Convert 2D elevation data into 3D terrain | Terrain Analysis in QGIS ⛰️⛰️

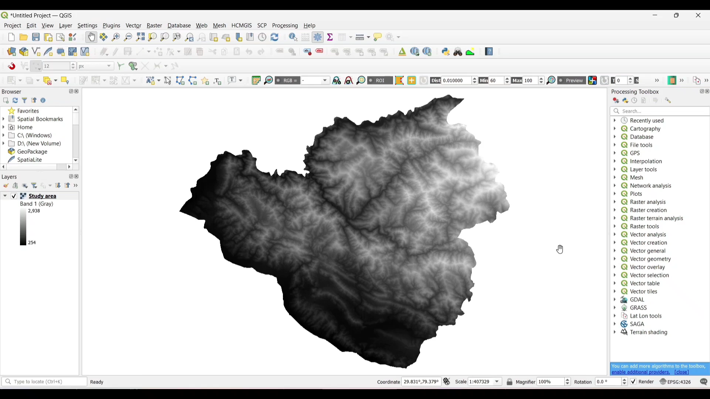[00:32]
area and change the coordinate system into projected coordinate system for 3d we need projected coordinate system now let's change the symbology
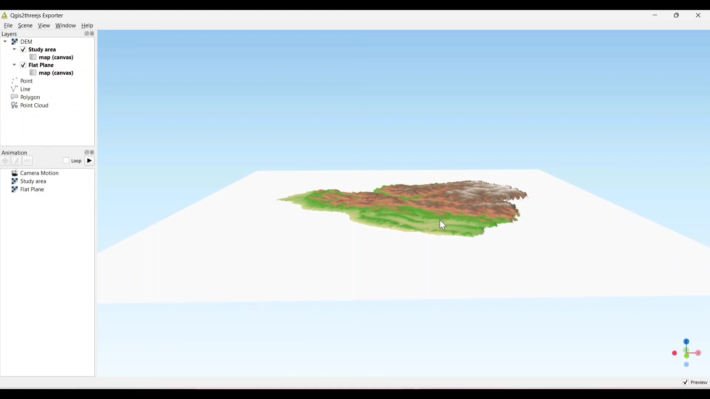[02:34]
it slightly increase now click on the layer properties